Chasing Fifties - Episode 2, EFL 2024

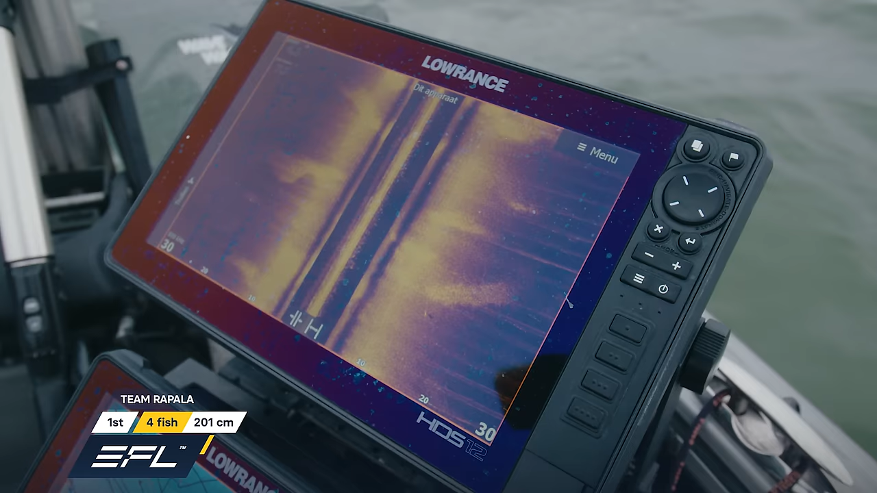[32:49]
Really hard signal. Only single fishes, you want to see these and then three together, then yeah.
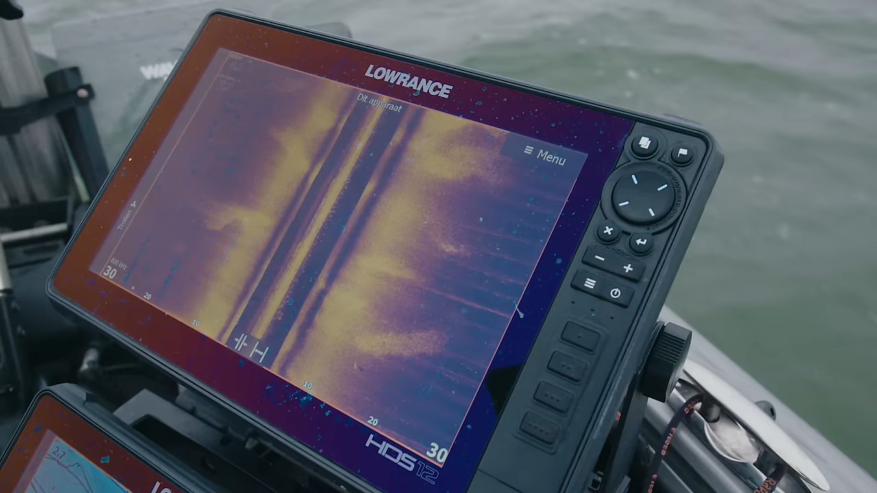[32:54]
It's bingo. There's one. There's one. And they are here in this area.